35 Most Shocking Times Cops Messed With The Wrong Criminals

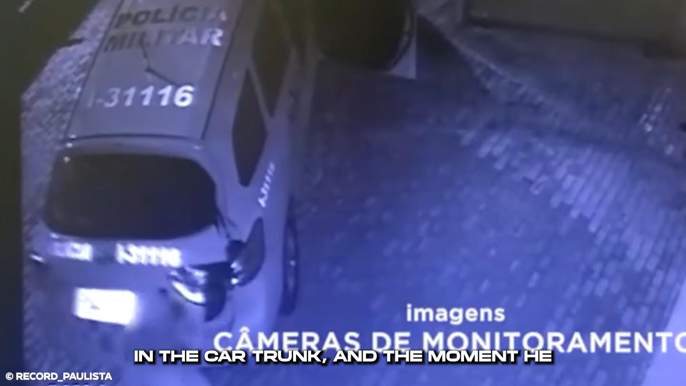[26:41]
This suspect, named Lucas, was locked in the car trunk and the moment he descended from the police vehicle, the suspect was being led by someone turning to the right and Lucas was already looking to the left.
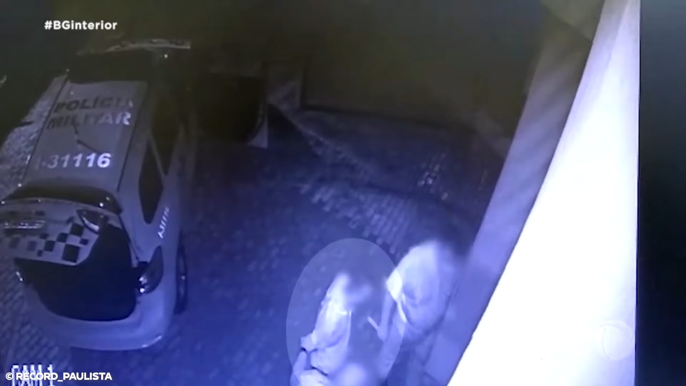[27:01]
He fled with both hands behind him.
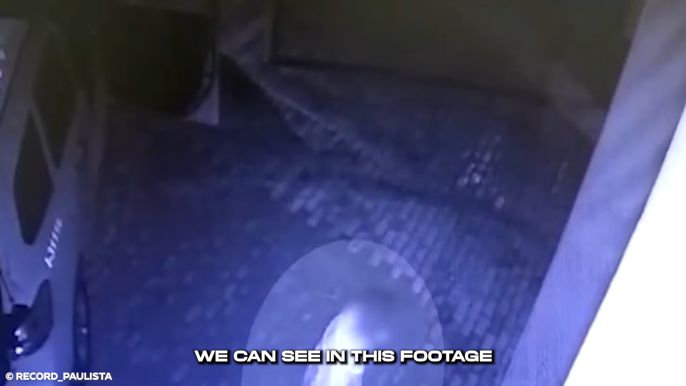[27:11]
We can see in this footage that, until that moment, he had not managed to get rid of the handcuffs.
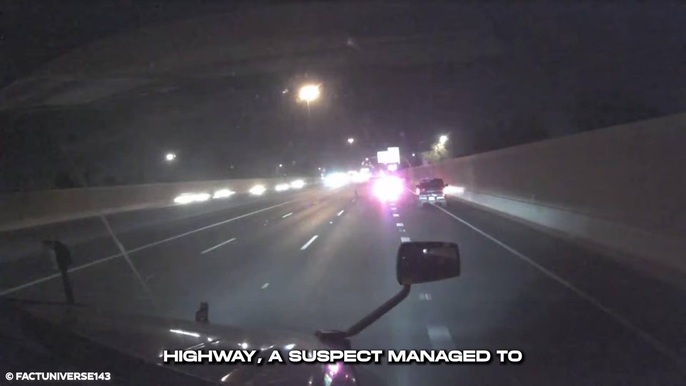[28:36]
In a daring escape on the highway, a suspect managed to break free from police custody, sprinting as fast as he could amidst speeding vehicles.
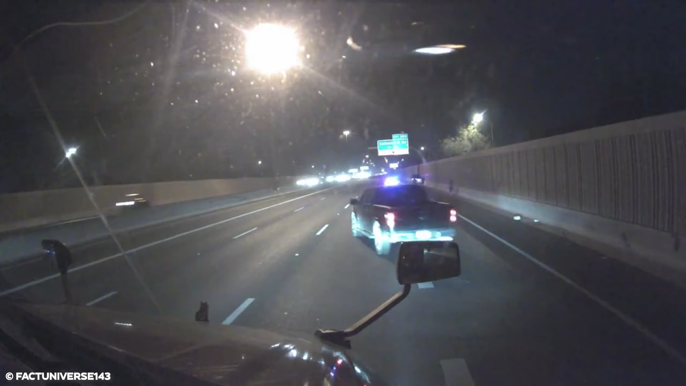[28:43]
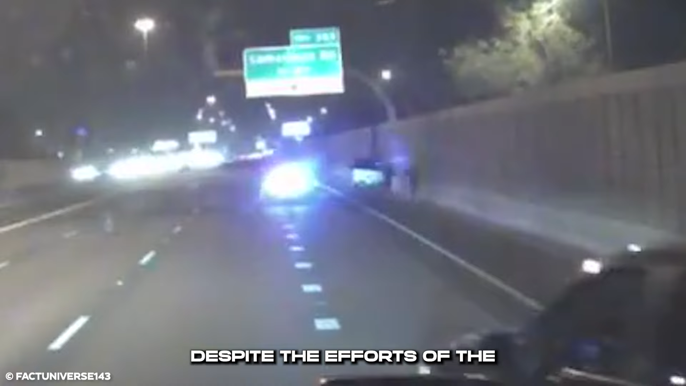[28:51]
Despite the efforts of the pursuing police officer, the agile suspects skillfully avoided capture, maintaining a rapid pace that outpaced their attempts to catch up.